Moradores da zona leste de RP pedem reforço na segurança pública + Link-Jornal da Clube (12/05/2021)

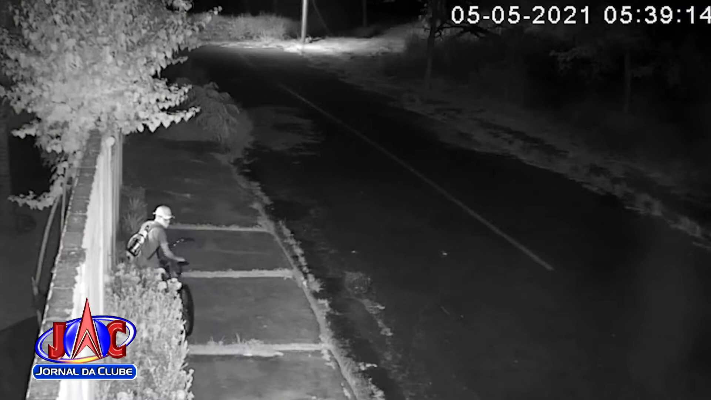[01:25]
Na rua ainda escura, um homem de bicicleta para,
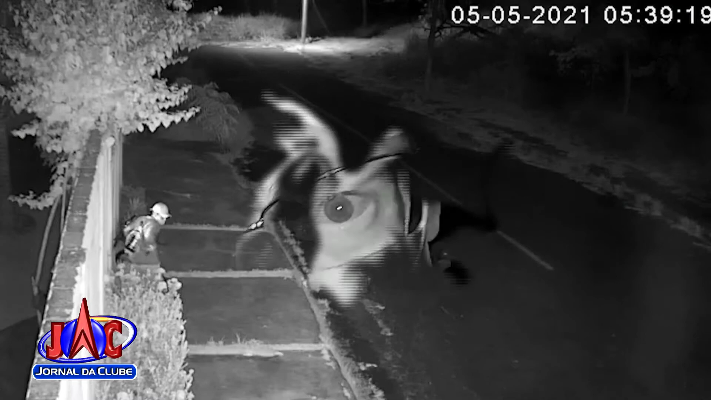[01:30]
pega um objeto na mochila e furta o interfone da casa.
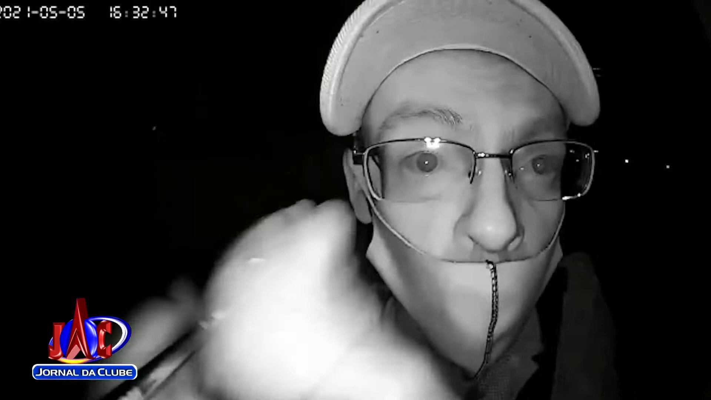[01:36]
O suspeito gasta menos de 1 minuto para desmontar o equipamento e vai embora.